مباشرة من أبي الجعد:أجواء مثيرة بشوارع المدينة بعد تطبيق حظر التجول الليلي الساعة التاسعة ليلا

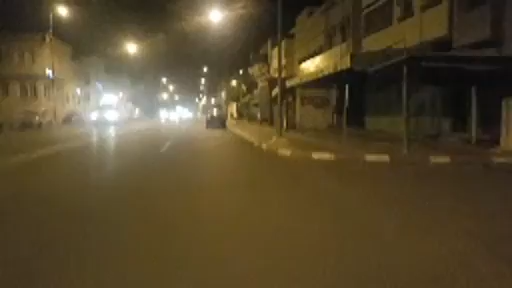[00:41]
هنا بعد قرار الحكومة الإغلاق على الساعة 9 مساء، هنا البجعديين يحترمون القرار الكل. إغلاق على الساعة 9 والربع، هنا التزموا البجعديين بالقرار ديال الحكومة. كما تلاحظون هنا بعض البراجات ديال الامن الوطني على مشارف شارع الحسن الثاني، كما تلاحظون متتبعي ومشاهدي قناة شوف تي في.
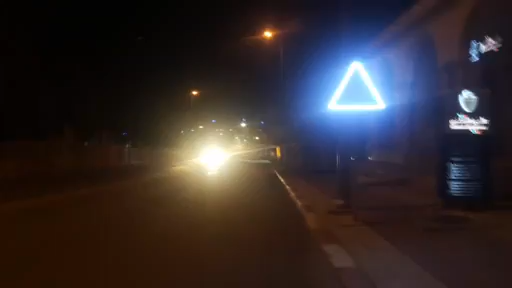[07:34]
ودائما سلسلة مباشرة نقدم متتبعين ومشاهدي قناة شوف تي في، إلا نقرر المتتبعين ديالنا عبر ربوع المملكة، ونحن الآن نتواجد بالقرب من مدارة الفرح. هذه المدارة اللي تجسد تاريخ المدينة البجعدية أو تاريخ الزاوية الشرقاوية.
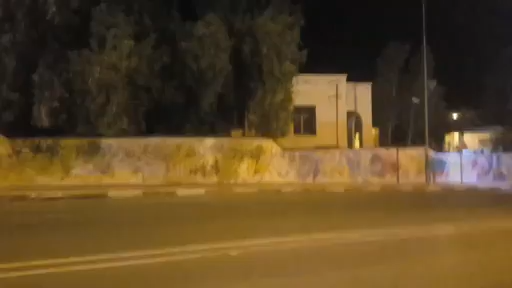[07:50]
كما تلاحظون الكل ملتزم بالقرار ديال الحكومة، قرار الإغلاق على الساعة 9 مساء. هذا شكر موصول لجميع المكونات المجتمع المدني وفعاليات المجتمع المدني، سلطات محلية، باشا المدينة، رجال الأمن الوطني، القوات المساعدة، الدرك الملكي، والأعوان السلطة، الكل مجند وراء هذا القرار.
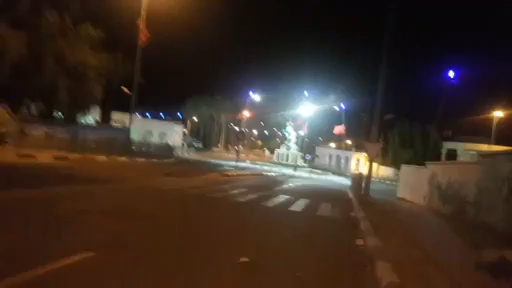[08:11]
كما تلاحظون نحن الآن نتواجد بمدارة الفرح، هذه من أجمل المدارات في المدينة،